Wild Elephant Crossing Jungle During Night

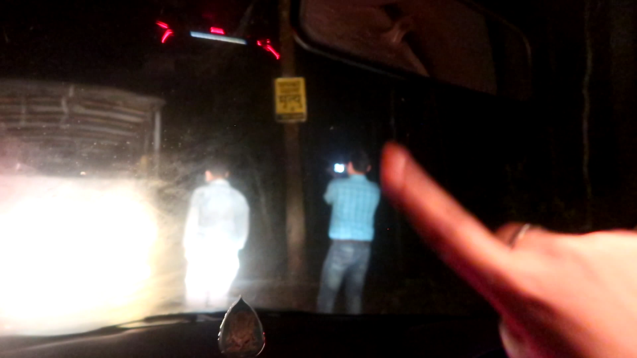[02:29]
तो आप वहाँ पे देख सकते हो कि वहाँ अमित भी खड़े हैं और वो डीएसएलआर से एलिफेंट ले रहे हैं, और यहाँ पे नवराज भैया है और भी बहुत सारे पासर्स बाई है, देर ऑल्सो टेकिंग द पिक्चर्स।
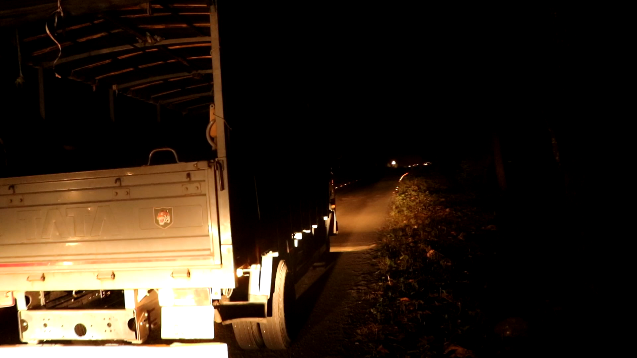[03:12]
एंड उधर पर भी सारी ट्रैफिक रुकी हुई है, एंड सेम यहाँ पर भी
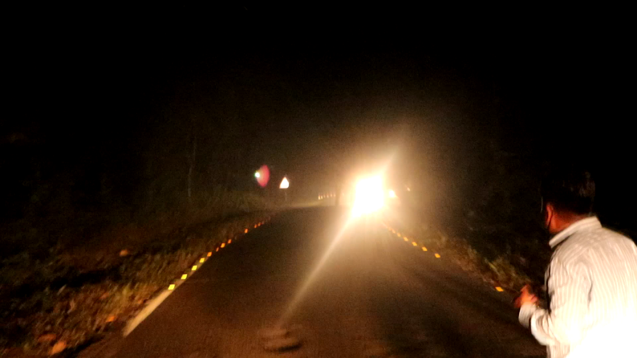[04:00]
ये हाथी अभी आपको क्लियरली दिखेगा लाइट्स की वजह से, जो है ना पूरा उसका शेप नजर आ रहा है।
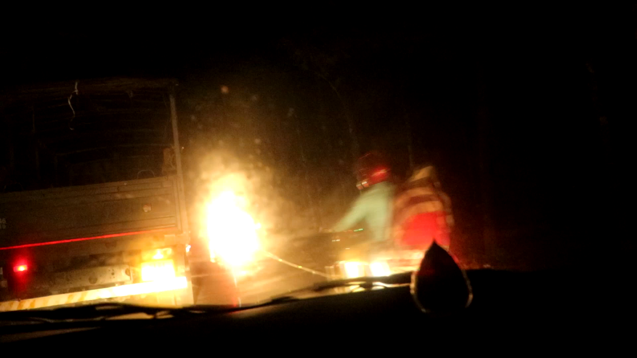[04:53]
सादा कलर का गाड़ी बीच में वो कर दिया।
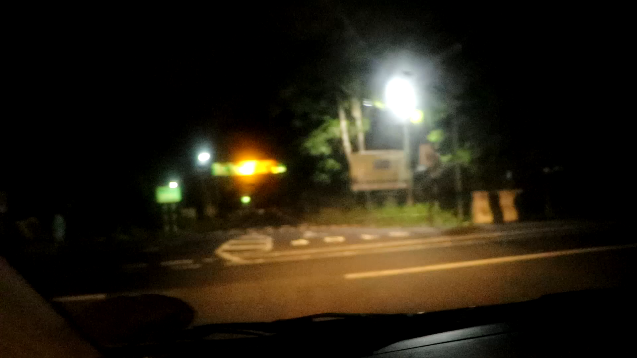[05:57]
सो गाइस वहां देखिए, वहां पे है वेलकम टू वाइल्ड लाइफ सेंचुरी।